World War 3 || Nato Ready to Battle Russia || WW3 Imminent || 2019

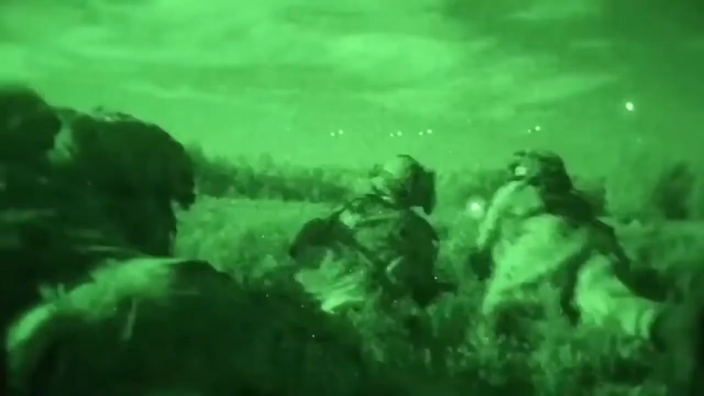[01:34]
And tonight we have seen soldiers from ten
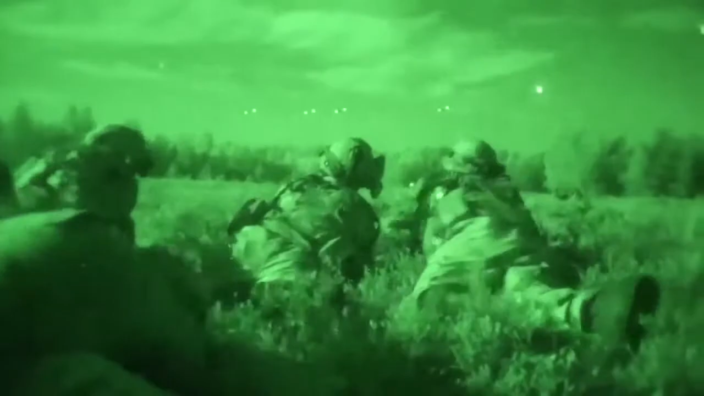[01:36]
nations working together and we saw the results. It was perfect.
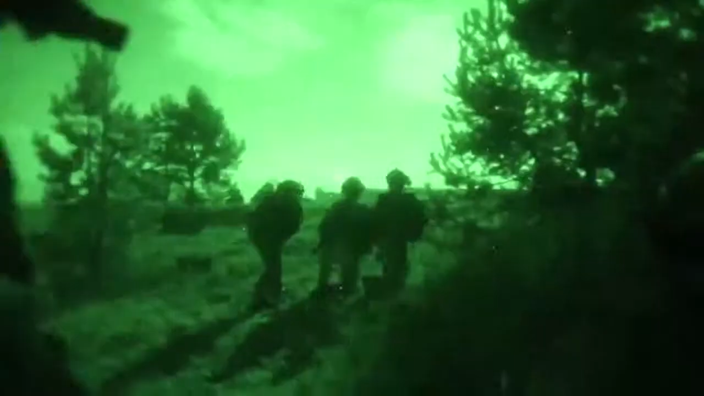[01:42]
The exercise state class javelin 2 are absolutely fundamental to